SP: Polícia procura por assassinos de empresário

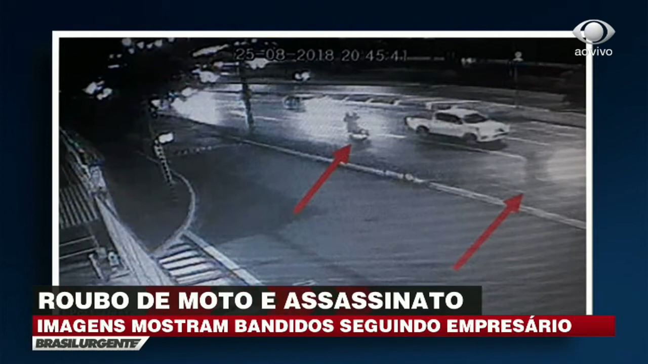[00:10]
Estas são as imagens que a polícia tem, por enquanto, para identificar e prender os assassinos do empresário.